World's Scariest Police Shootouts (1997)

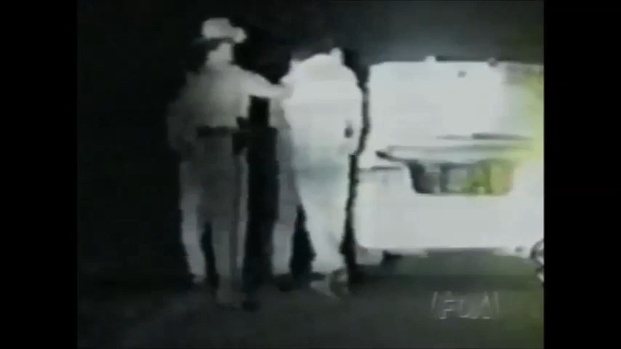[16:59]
Lopez's quick thinking enables him to avoid certain death. Amazingly, while running away from the gunman, Lopez is able to draw his weapon and fire. His first shot finds its target.